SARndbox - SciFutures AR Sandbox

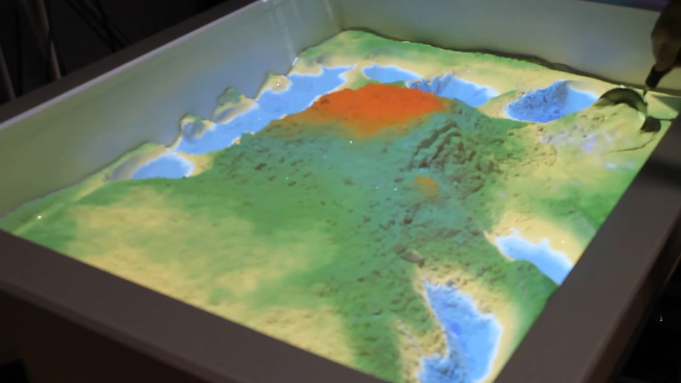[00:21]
to create an interactive solution in an actual physical sandbox.
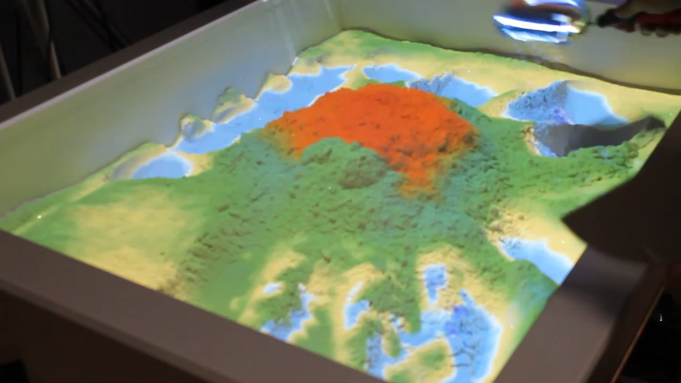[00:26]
So what I have here is just plain old white sand.
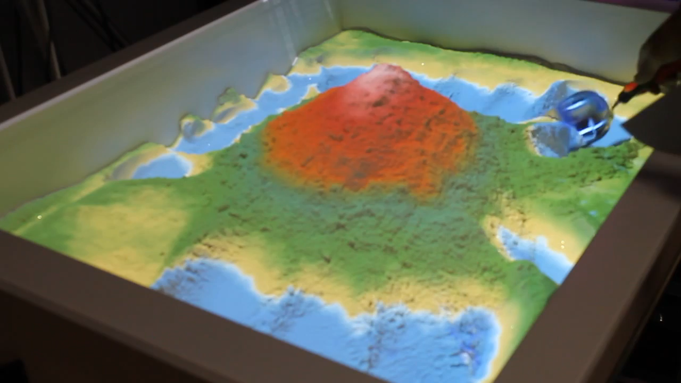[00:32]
Actually, this is kinetic sand, but it's really not much different than just sand that you find in the sandbox. And right up here, a little bit out of frame, is an actual connect camera, you know, the same one that you buy for your Xbox and projector.
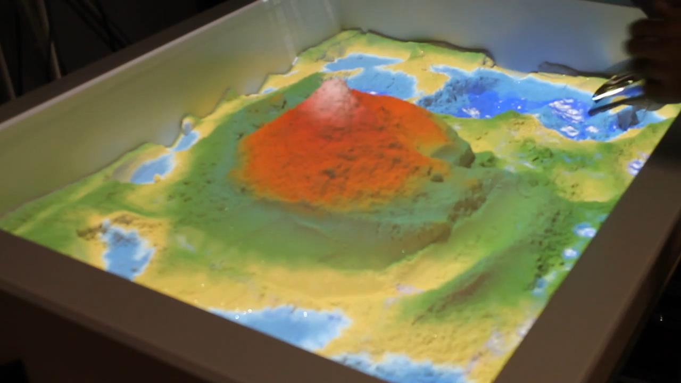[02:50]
And then if you notice what we can do, we've made some adjustments to the color map that comes with the distro because we didn't particularly like how the colors were organized. So, in this particular change,
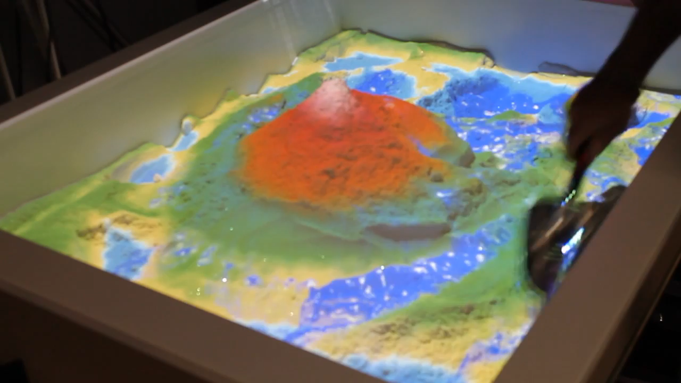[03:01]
we've created the ability to build beaches. So, as you get down to the low-lying areas, like so. You can see, I'll just do it over here so you can see a little bit better.
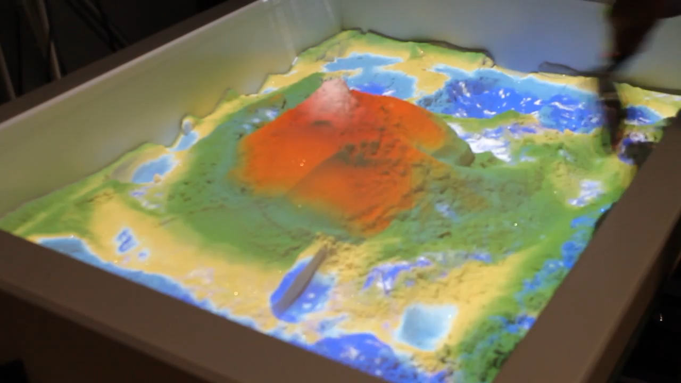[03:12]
Once you drill down past water level, like so. I'll just get the sand out of here.